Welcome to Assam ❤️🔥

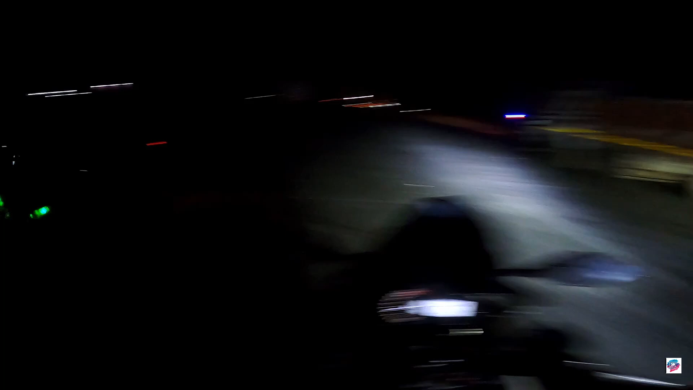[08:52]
पीछे जा रहे हैं भाई, भाई साहब एक एक थ्रोटल में ट्विस्ट किए और गायब हो गए भाई।